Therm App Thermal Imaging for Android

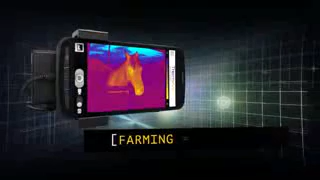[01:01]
It can provide vital support from medical and veterinary diagnostics. Or let you study wildlife at night from a safe distance.
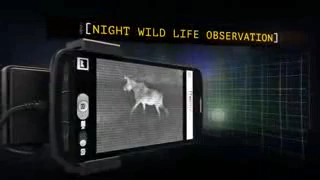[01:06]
Cutting edge mobile thermal imaging. Where will it take us? ThermApp.